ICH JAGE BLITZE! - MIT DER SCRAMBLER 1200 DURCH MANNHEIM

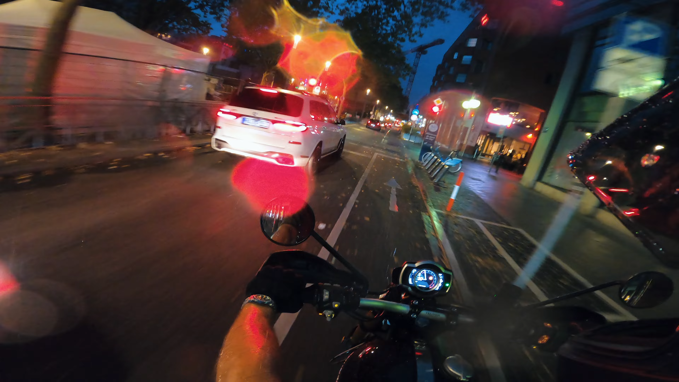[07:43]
Ah, okay, Männer. Jetzt pisst es richtig, Alter.
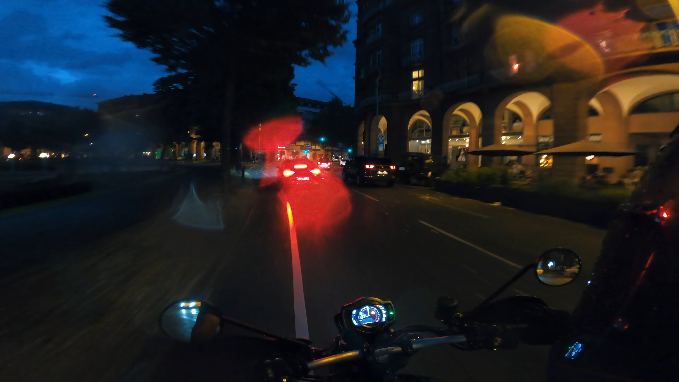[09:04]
Hier ist der Wasserturm beleuchtet. Ich hoffe, ihr könnt es sehen. Ja, was soll ich jetzt zum Abschluss nochmal zu euch sagen?